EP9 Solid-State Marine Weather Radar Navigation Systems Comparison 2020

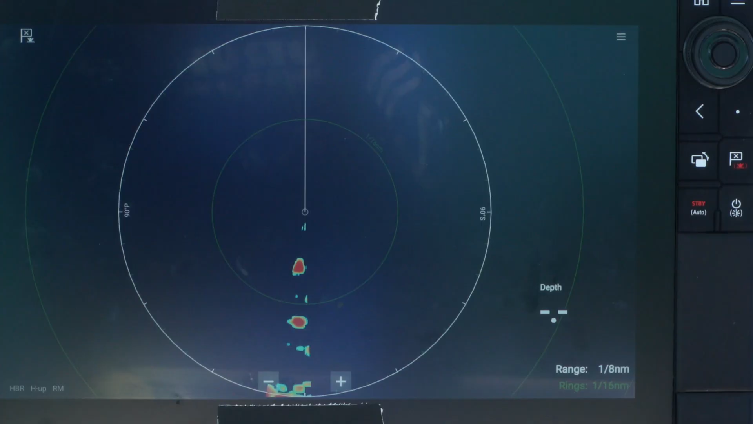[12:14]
And you can now see that we're showing each individual boat. We've got a couple of them running together out here on the end.
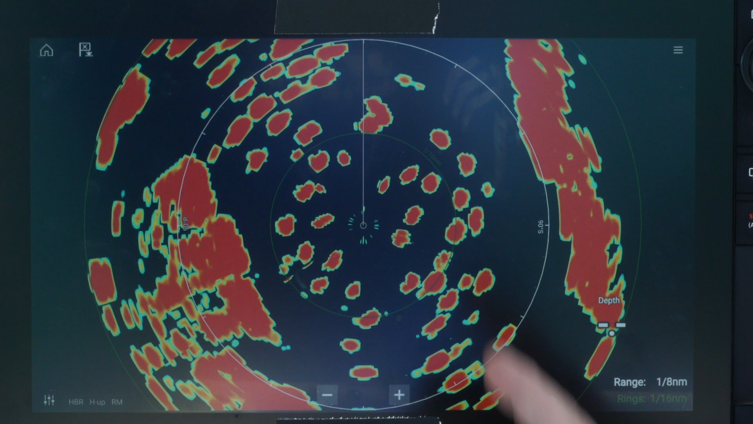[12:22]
But System C is doing a good job at showing the target separation. One thing that I've got to point out that has been almost bugging me all day that I've been noticing is for a solid-state radar, we're getting a pretty large main bang area here. And what that is is basically a blind spot on the radar when you get too close.
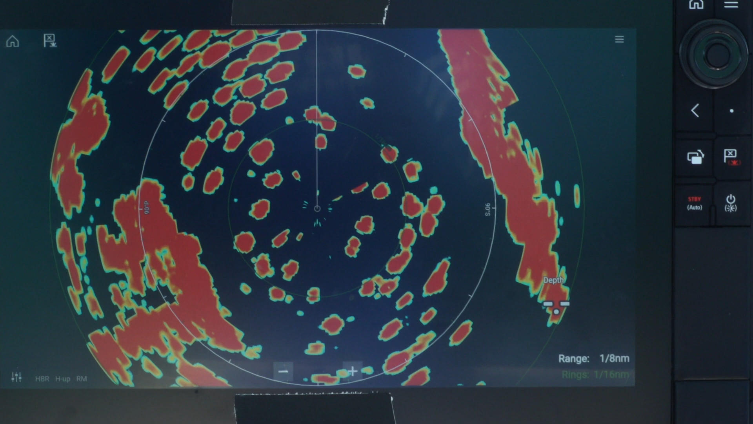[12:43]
These solid-state radars are supposed to be known for their really good up-close performance. And that's just not what we've been seeing today on System C.
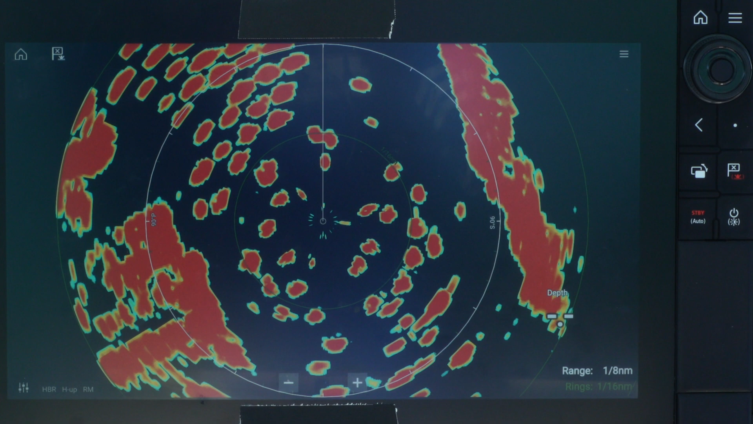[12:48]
But, like we said, real good target separation here on that eighth of a mile range.
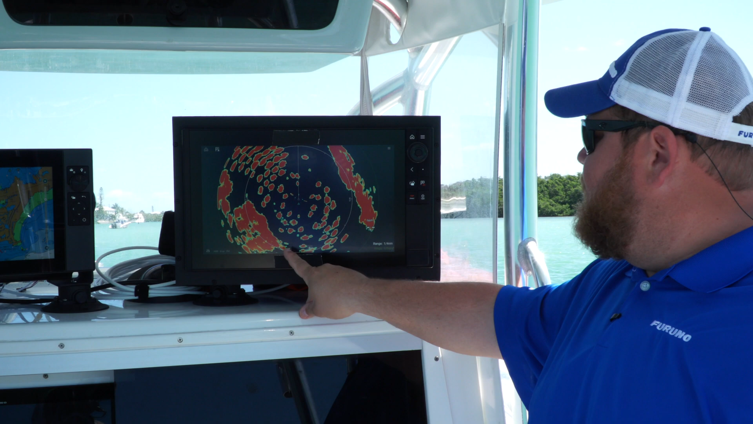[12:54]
And we'll go ahead and pop it out. We were on quarter. We're going to go out to three-eighths of a mile here to show you. So still in close, getting real good target separation. Once we get out, you know, out a little distance, we're going to start blending those targets together.
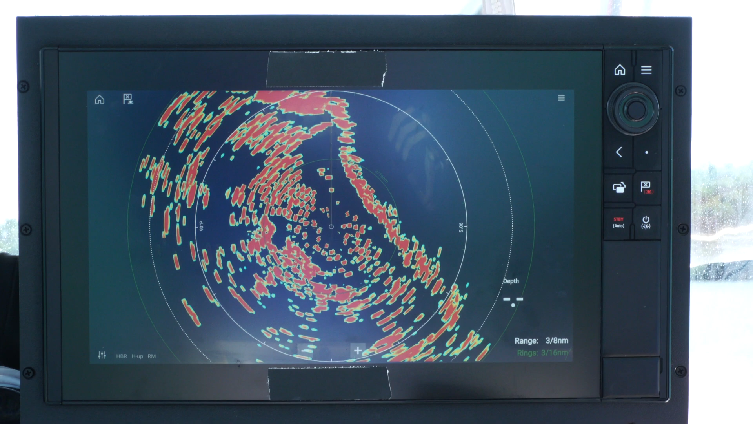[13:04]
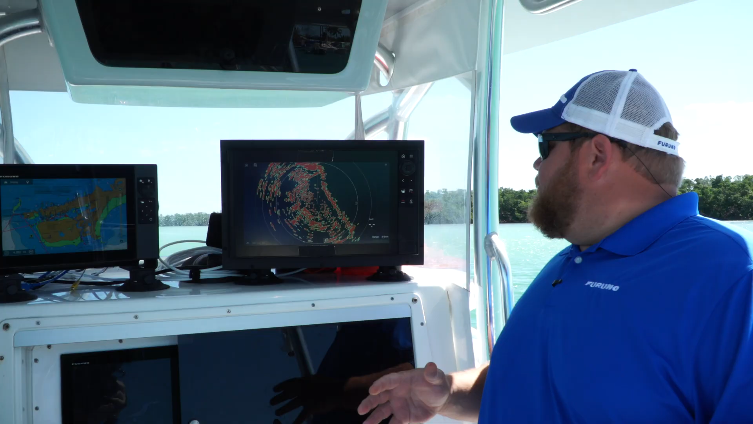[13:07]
So overall, with System C here in Boot Key,
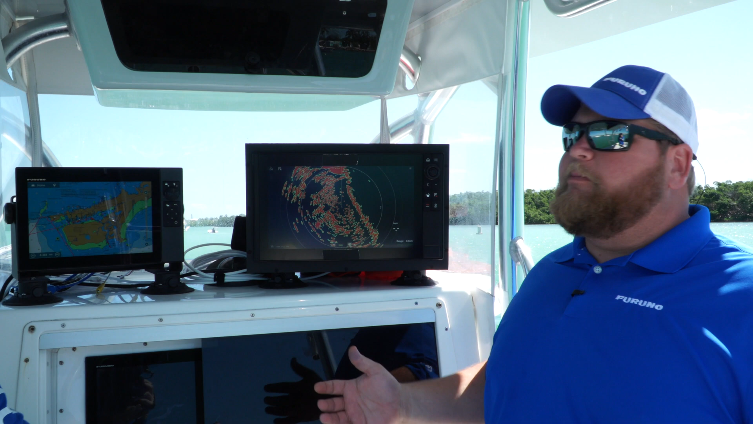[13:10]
I'm pretty impressed with the target separation in close of these boats. You know, other than the blind area we're seeing up close in that main bang area, you know, we are getting good target separation out to about an eighth of a mile.
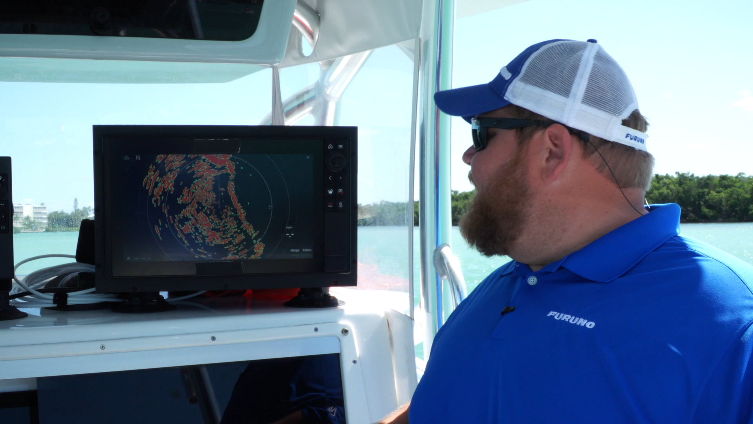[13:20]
Once we get out there, we're starting to see those targets blend together.
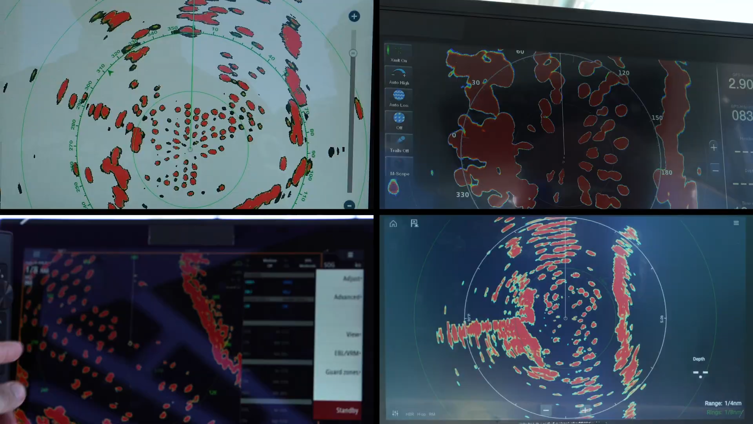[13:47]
which is important when it's foggy outside, at night, or when it's raining.
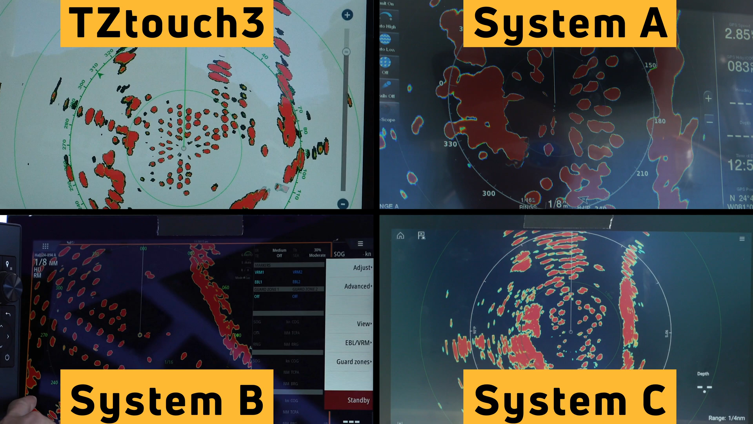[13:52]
All four systems did a great job displaying the targets when we were close in.
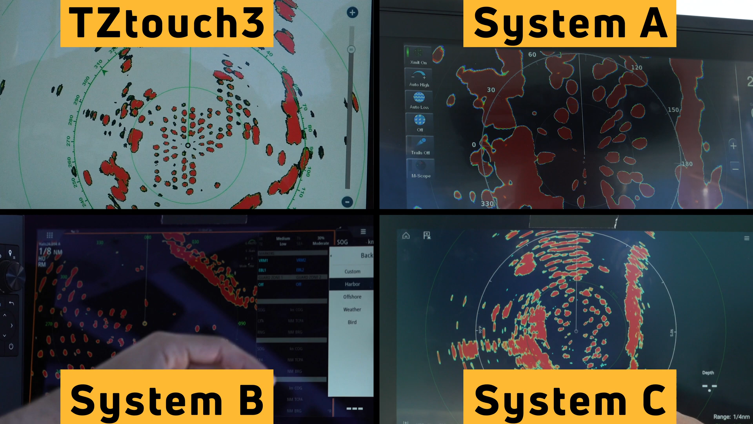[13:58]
But as we started to zoom out and increase the range, some of the systems started to blend the targets together. It's important to remember that the target resolution will get even better if you switch from the dome radar to the open array.